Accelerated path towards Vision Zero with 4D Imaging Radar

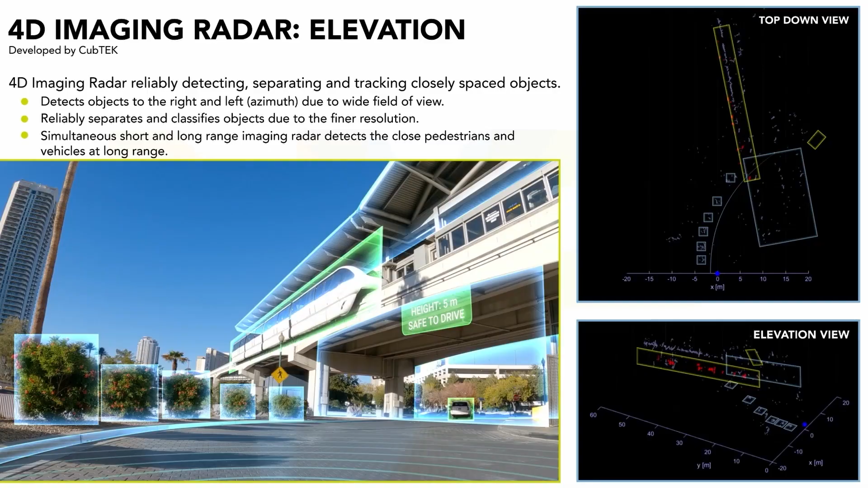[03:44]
such as if an object detected is safe to drive over or if a road tunnel ahead is safe to drive through. With such, together these four dimensions enable modern cars to provide more complex autonomy features such as highway chauffeur and urban pilot.